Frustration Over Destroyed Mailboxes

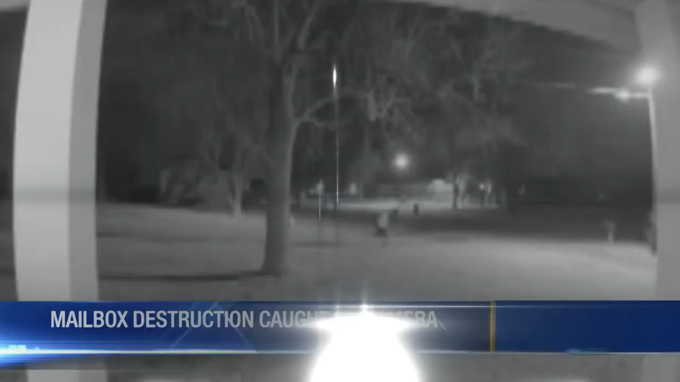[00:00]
We have new video tonight, a menace in a hermitage neighborhood. House security camera was rolling the moment a man ran down the street knocking over mailboxes. Turns out it's a chronic problem for the people on these roads. News 4's Joshua Cole with the story tonight.
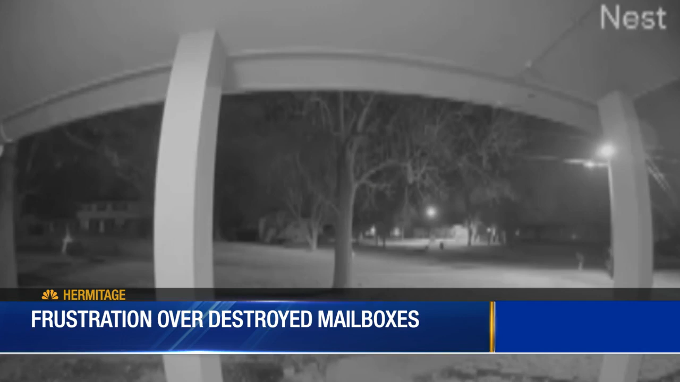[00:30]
This is Nest camera video a neighbor gave us catching someone running down the street. Now watch, they're punching off the mailbox. But this isn't the only home. A handful of mailboxes were knocked over or completely off. I saw our mailbox laying on the front yard and then I looked down there and theirs was gone and so was the next door neighbors.